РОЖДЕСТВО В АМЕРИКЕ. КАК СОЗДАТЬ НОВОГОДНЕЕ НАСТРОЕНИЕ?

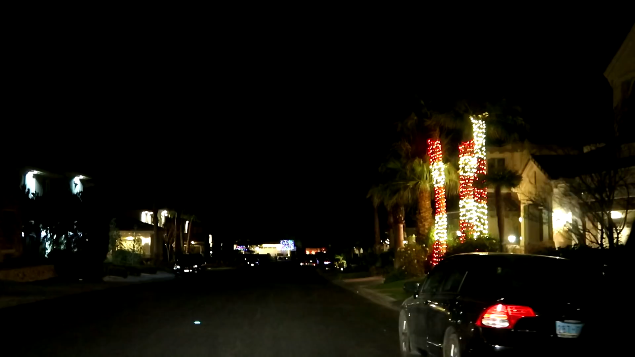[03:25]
заехали просто в какое-то случайное комьюнити и смотрим тут на дома как они украшены